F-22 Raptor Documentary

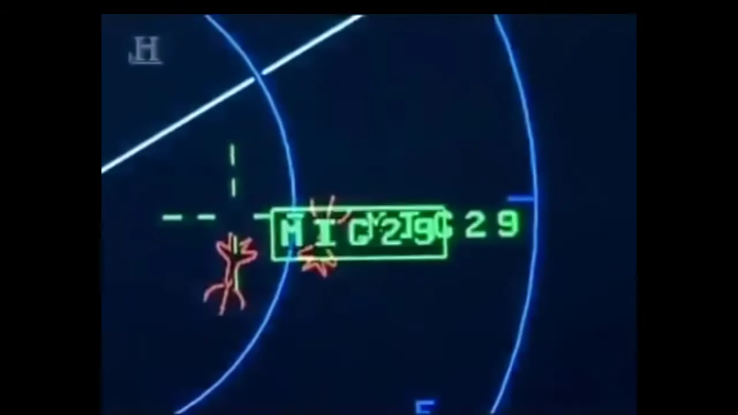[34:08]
It's all about seeing what's out there in front of you and being able to make decisions about what to engage,